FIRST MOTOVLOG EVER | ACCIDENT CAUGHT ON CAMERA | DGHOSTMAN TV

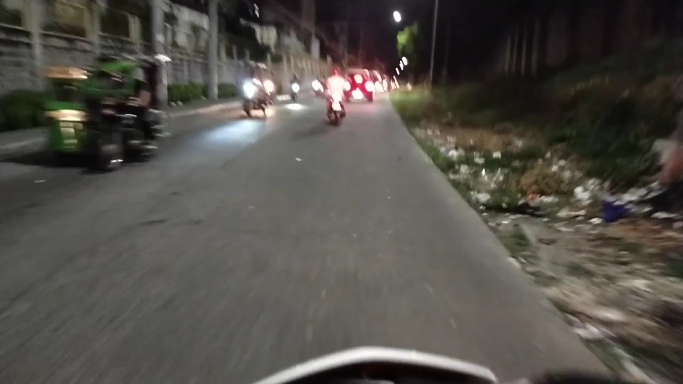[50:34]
Na naman traffic ulit this time, yung ano naman, yung kanang side naman.
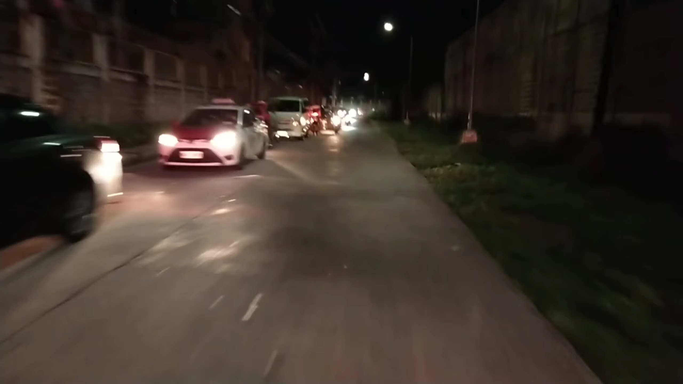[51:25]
Medyo magiging traffic pa diyan ng mga ilang ano, mga ilang minuto pa 'yan.
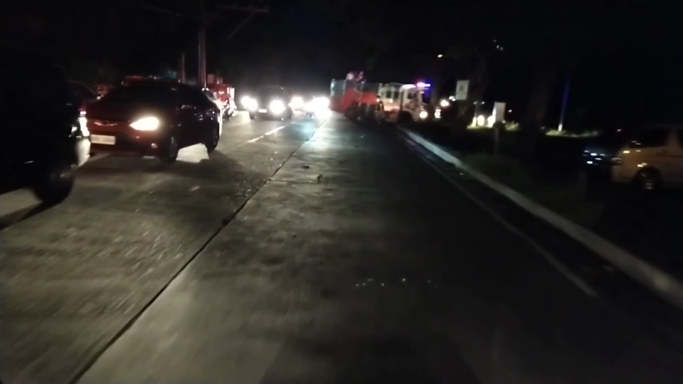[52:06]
May ambulance na at the same time may mga ano naman na doon, may mga police na doon. So kaya na yan.